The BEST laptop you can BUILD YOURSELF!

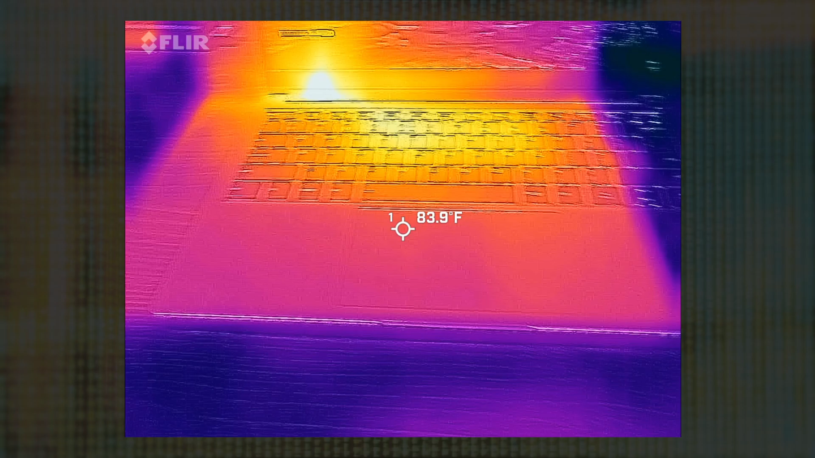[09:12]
On screen: spot 83.9°F
To their credit, though, the machine really doesn't seem to get that hot, which is good.
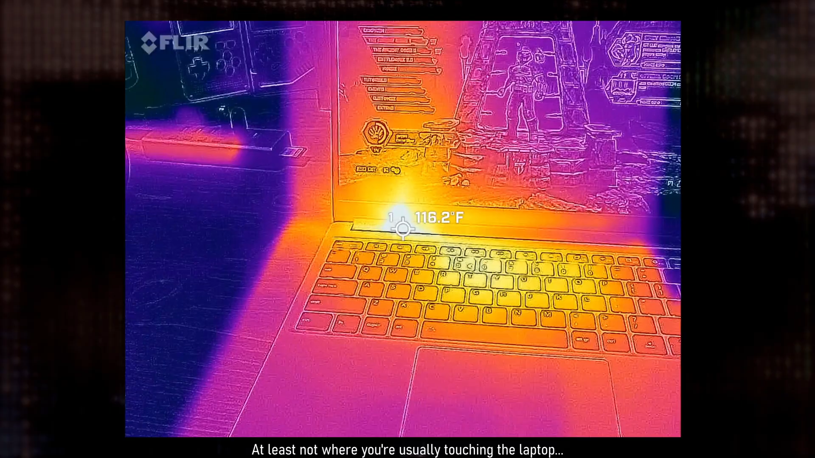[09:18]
On screen: spot 116.2°F
And here's some thermal camera footage to prove it. Now, one of the main selling points of Framework devices is their modularity, and there are four expansion card slots here.